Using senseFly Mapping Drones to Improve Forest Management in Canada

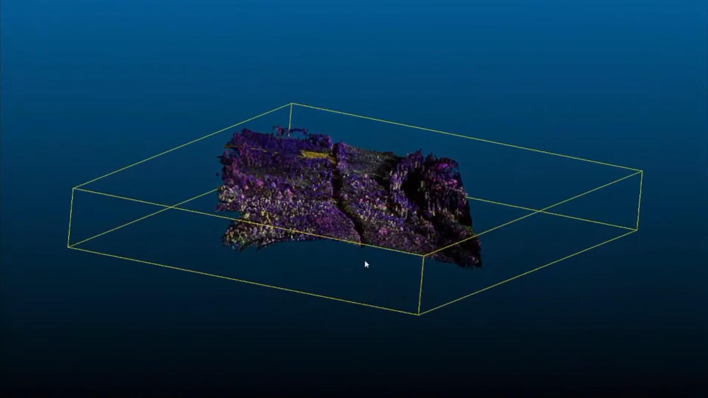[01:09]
Structure-for-motion algorithms allowed us to generate three-dimensional recreations of forests.
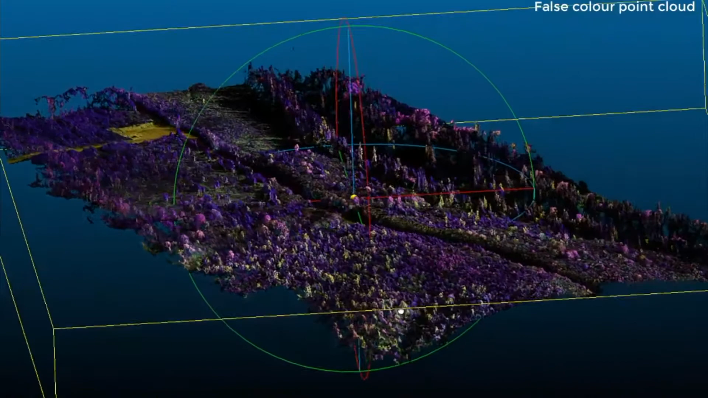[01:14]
These can be used to learn and understand more about how forests are structured and create